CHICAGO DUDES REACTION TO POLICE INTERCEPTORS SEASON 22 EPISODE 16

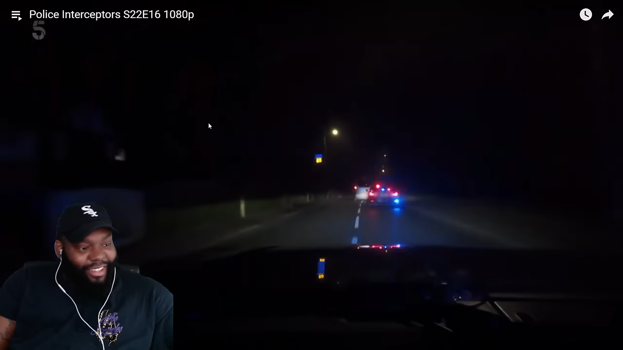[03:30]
The white car boots it, disappearing into the night.
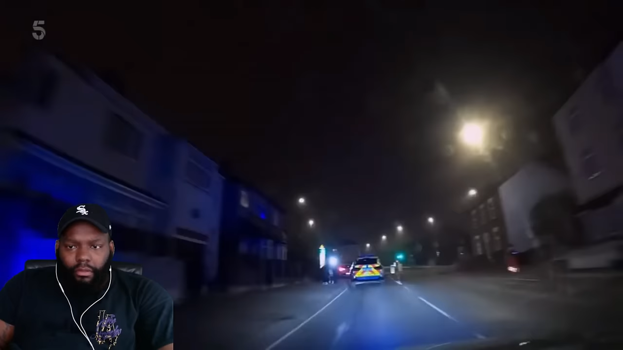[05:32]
We're with the crawler in Derbyshire. I already caught him.
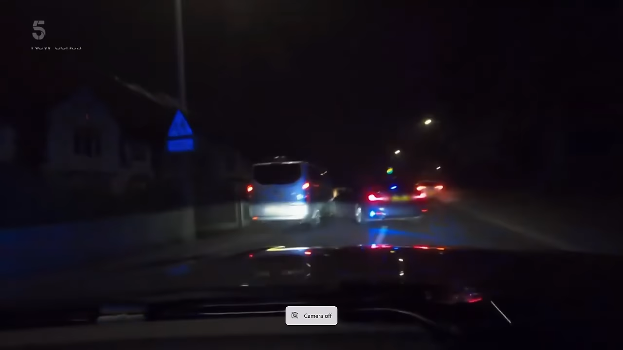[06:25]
They've rammed the way out. Slight contact with Neil.
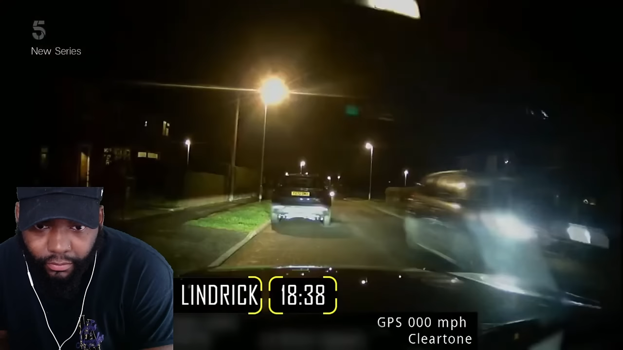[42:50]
What's that? Off the bike behind us. A motorbike's just whistled past Gav's right ear.